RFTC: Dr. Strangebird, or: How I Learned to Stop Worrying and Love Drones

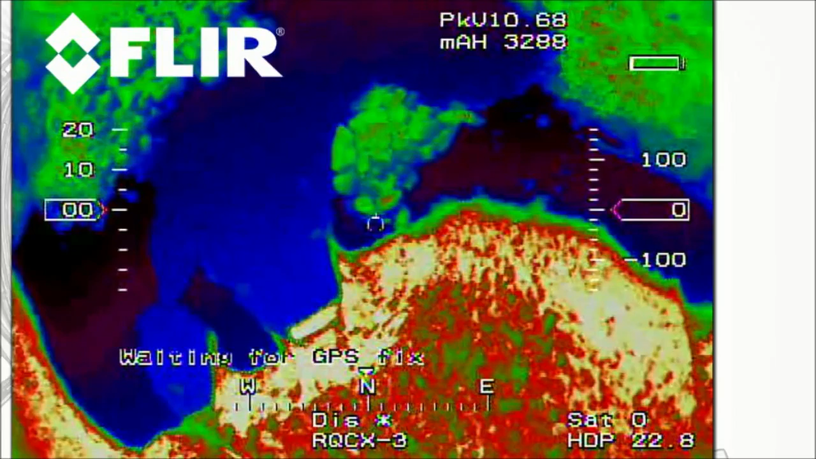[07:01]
And the other colors, the green and the red and the white, are the land around the water. This was actually back in West Virginia where they're trying to restore native brook trout. And the brook trout are a lot like our salmon here in that they really like cold water.